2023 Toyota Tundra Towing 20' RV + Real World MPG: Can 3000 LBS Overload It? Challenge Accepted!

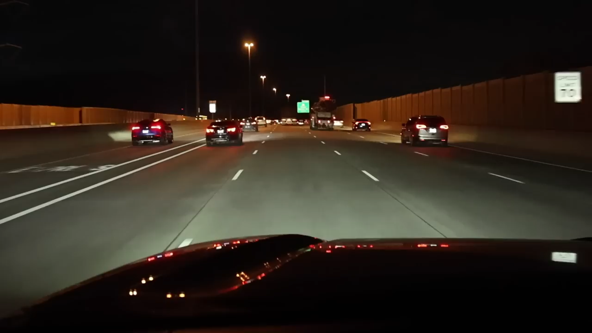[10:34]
I did a nice walk around for the interior and exterior as well. And yeah, it might be something good if you are in the market for this truck. This truck does have the upgraded headlights. They're the projector style, and they do give you a lot of light on the road too, even when it's bright outside. We just got back to our neck of the woods, so I'm gonna go ahead and get some fuel. So we drove 32.8 miles, got 9.2 MPGs.